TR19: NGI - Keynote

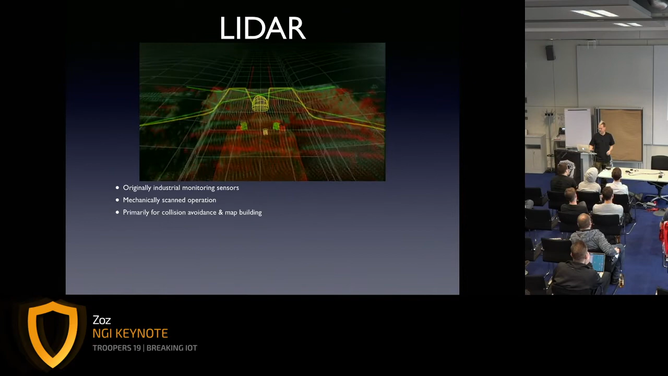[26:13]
Although now a lot of really cheap ones are starting to come out of China. They can be denied
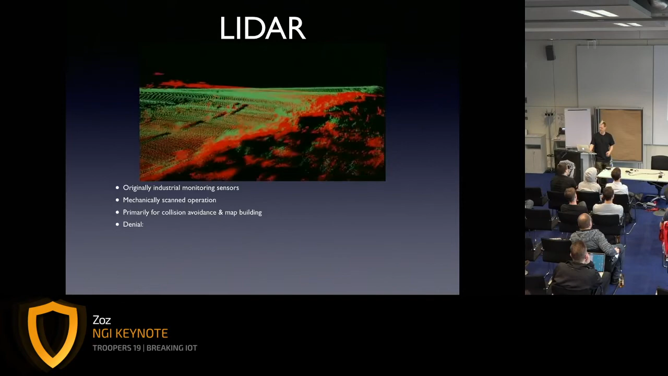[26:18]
by being overpowered by a laser at the same frequency or
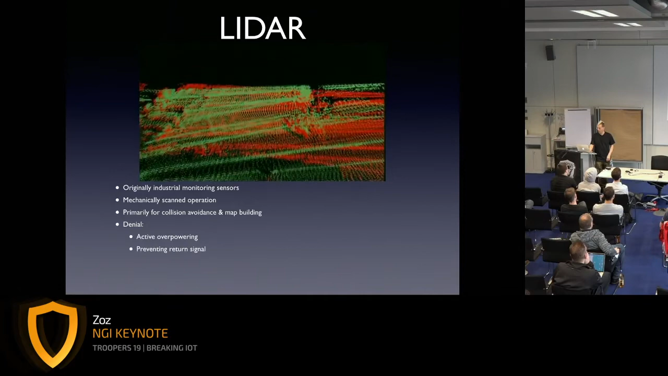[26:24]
by preventing that return signal from coming back somehow. And we can also spoof LiDARs by manipulating the absorbance or reflectivity of the things that are in the environment or by sending out active signals. I'll talk about all those things.
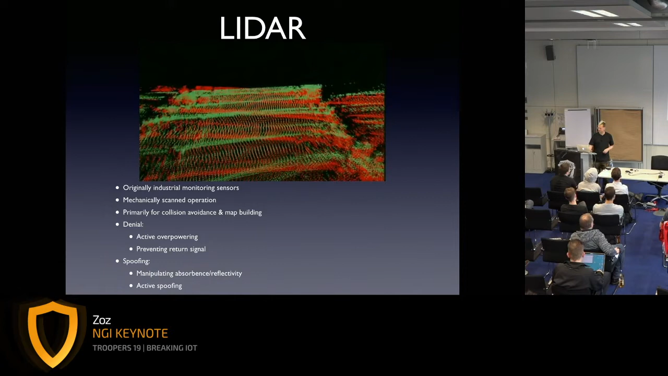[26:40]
LiDAR as originally generated was basically 2D. Even the 3D LiDARs basically just have multiple 2D ones that are stacked up.
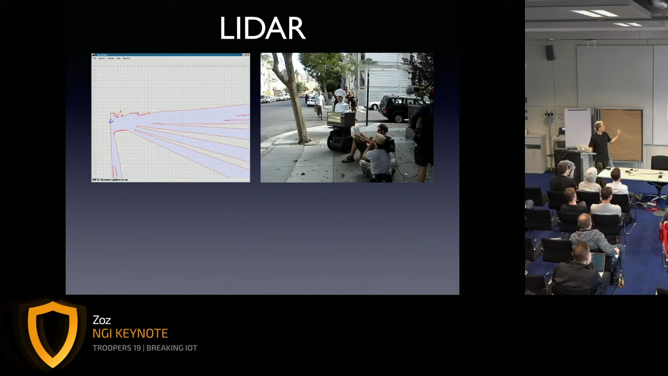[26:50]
So here is the pizza delivery robot, which uses a LiDAR as a primary sensor. Because it's 2D, it's highly orientation dependent. If you have a vehicle like the pizza delivery system that tilts a lot,
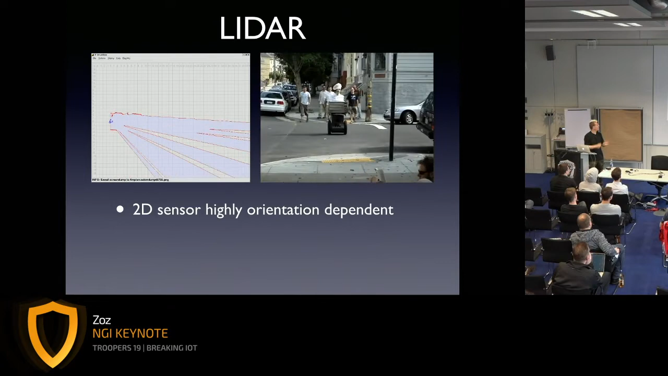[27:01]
then the kinds of returns it gets back from the LiDAR change a lot. And what that means is that inclines can look like obstacles.
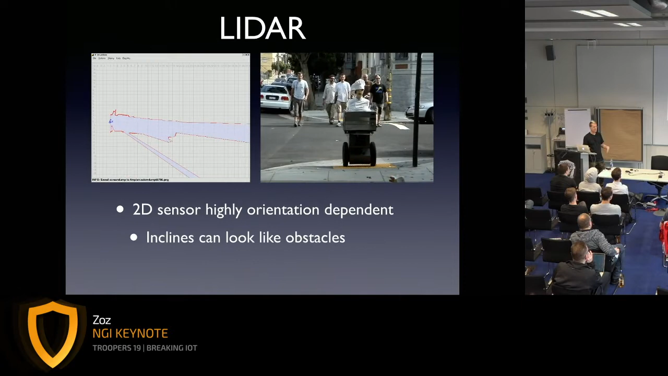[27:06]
And it also means that the system can miss low obstacles and discontinuities like curbs.
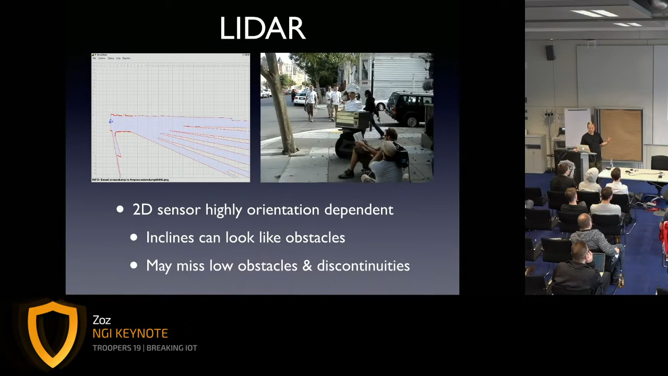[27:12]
So you can sort of trip a robot like this. As I mentioned, it's an active emission sensor.
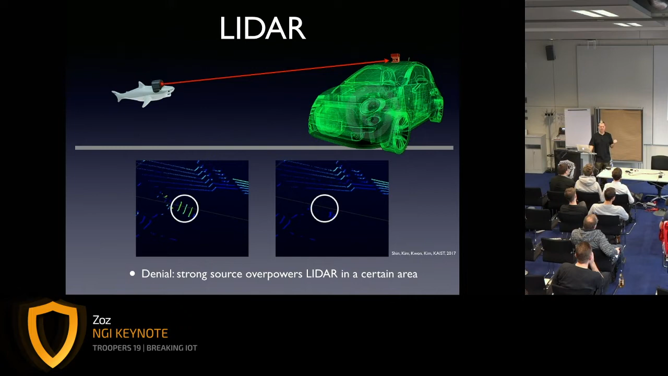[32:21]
And we're using a laser to take a specific part of that detection out of the vehicle's frame of vision. But this is a bit more of an interesting result from that same research in active spoofing.